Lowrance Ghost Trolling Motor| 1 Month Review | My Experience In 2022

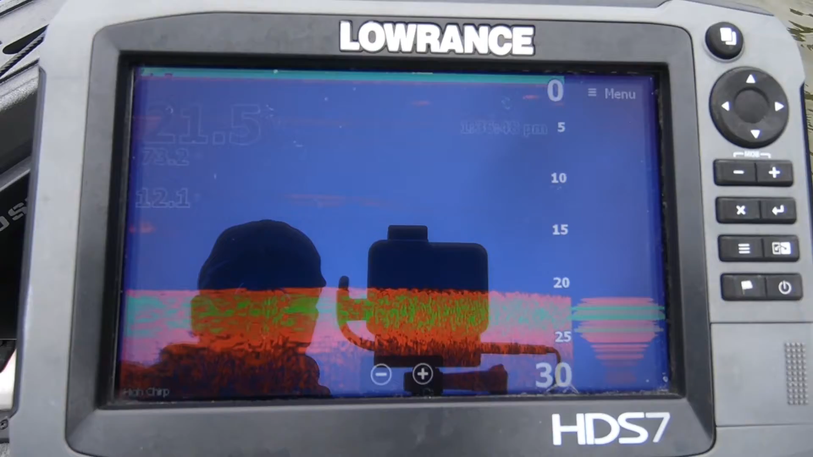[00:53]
It's really clean. There's no interference at all on it. Motor, it's running right now, and it gives a pretty decent little signal down there.
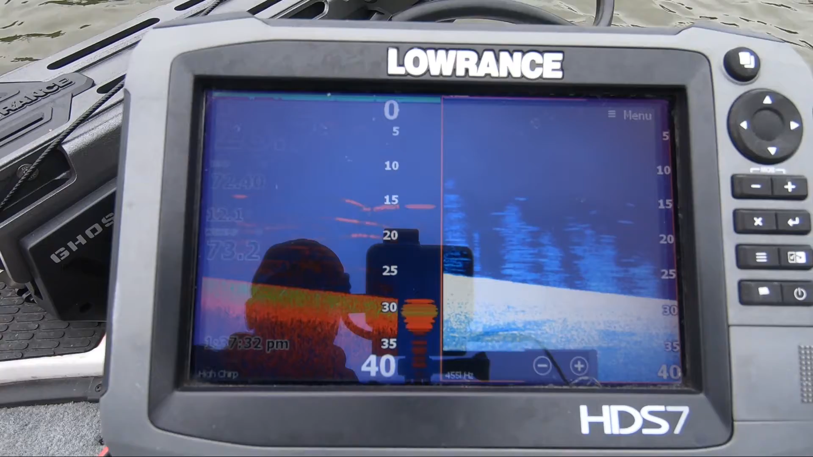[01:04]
It even gives a pretty good signal in the down imaging. My unit's an HDS Gen 3 7-inch screen,
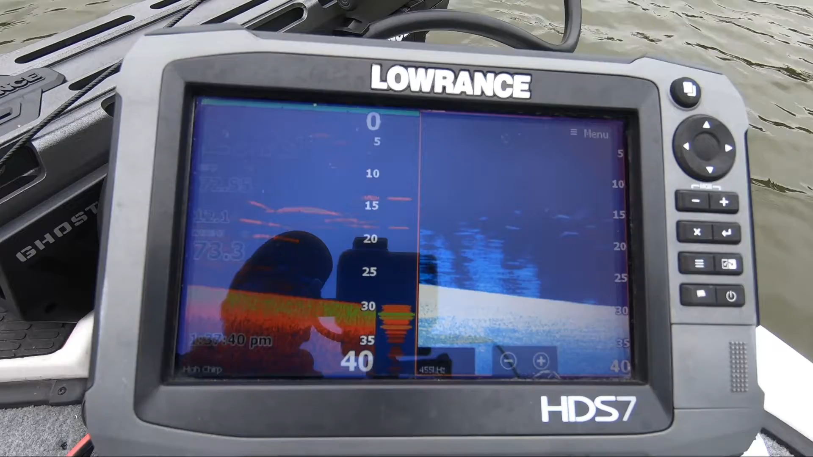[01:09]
and there's no issues at all hooking that thing up. Well, there was one issue.
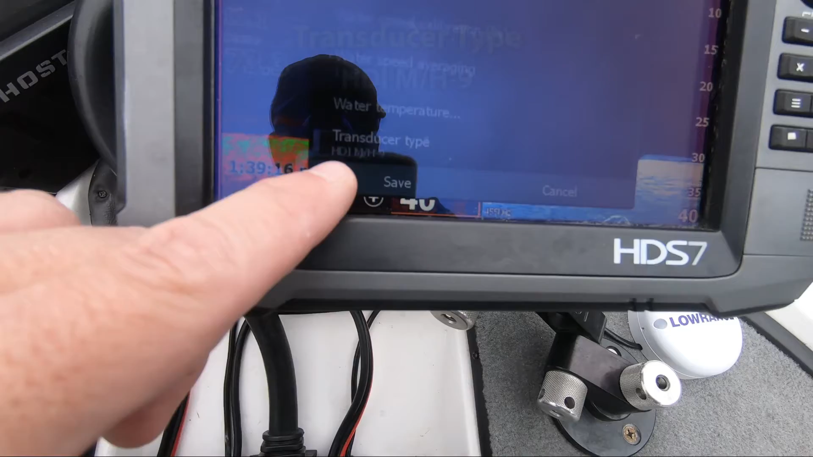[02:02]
You choose this transducer right here, HDMI M
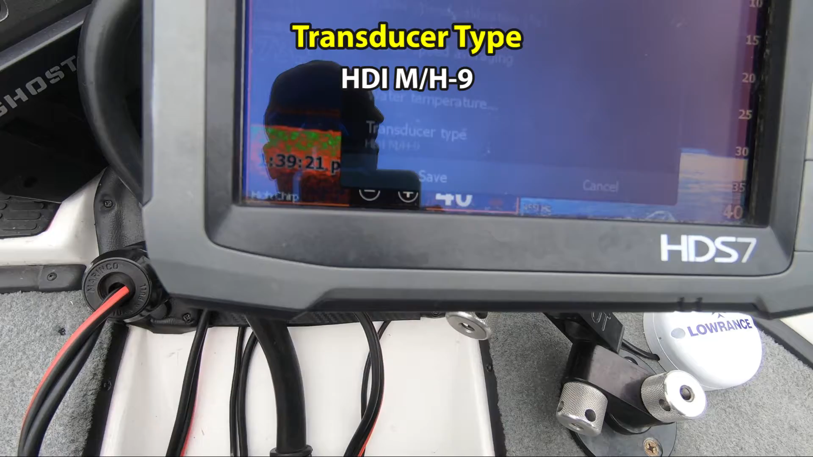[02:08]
slash H-9, and that's all it took, and I got my temperature working on that.